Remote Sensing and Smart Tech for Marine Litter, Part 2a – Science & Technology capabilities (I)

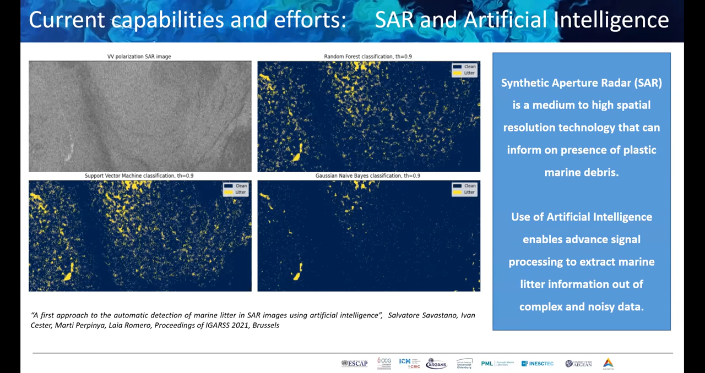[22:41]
sets one can generate a machine learning a tool that is able to classify within the SAR with a high spatial resolution potential accumulations of floating plastic debris so going in summary my presentation